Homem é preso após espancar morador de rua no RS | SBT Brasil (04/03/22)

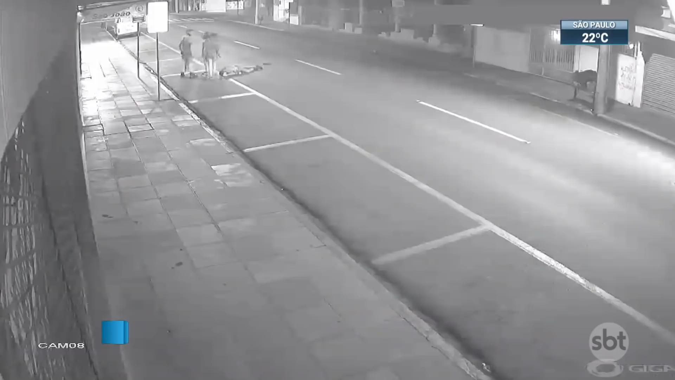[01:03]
houve intervenção inicial de um homem e depois de duas mulheres.
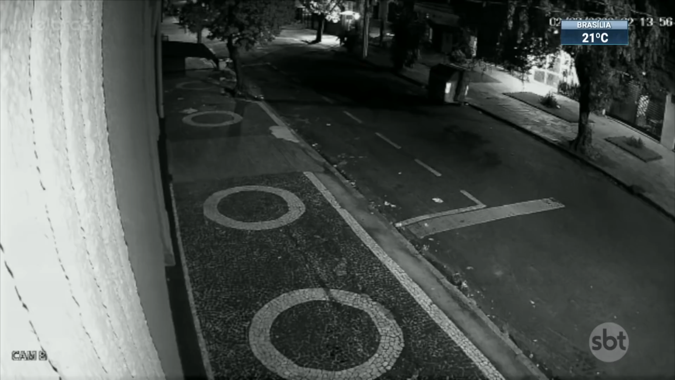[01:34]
Logo após, o agressor aparece com a arma na mão.